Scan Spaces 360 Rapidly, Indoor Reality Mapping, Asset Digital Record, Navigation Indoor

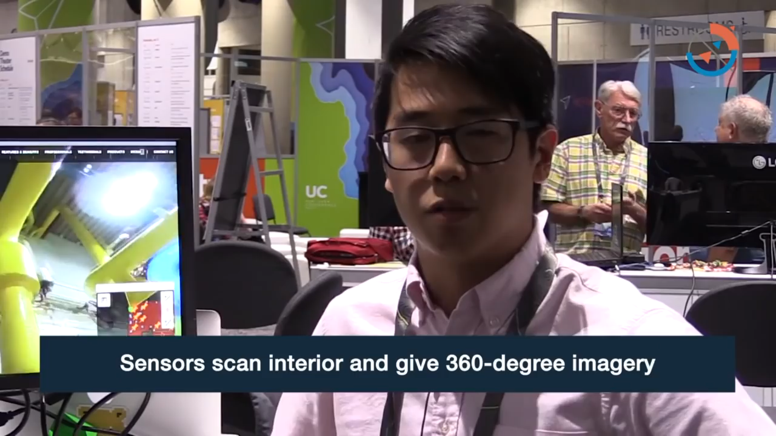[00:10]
So this is one of our hardware devices used to capture information about indoors.
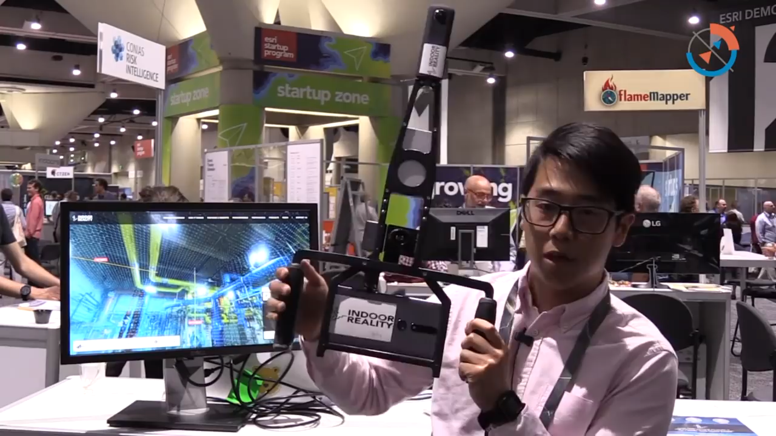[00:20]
We have a 360 camera up top and then we have special custom hardware on the tablet capture 3d information and from this we can use the data,
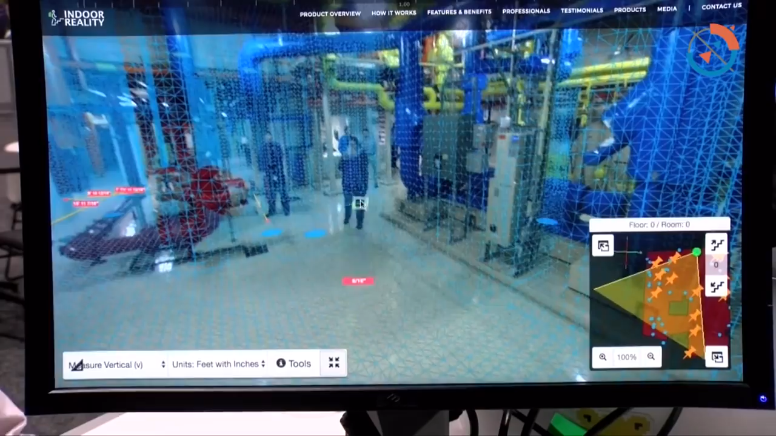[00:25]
we stitch it together, we create things like point clouds and virtual 360 walk tours.